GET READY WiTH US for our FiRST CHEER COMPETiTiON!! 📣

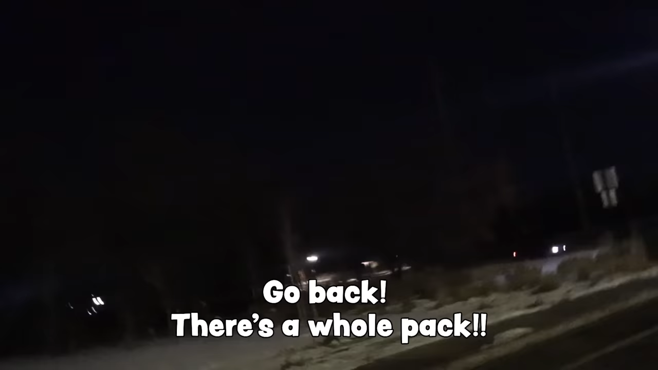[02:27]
There's a whole pack! Okay. Oh my gosh, I thought that was gonna come into our car.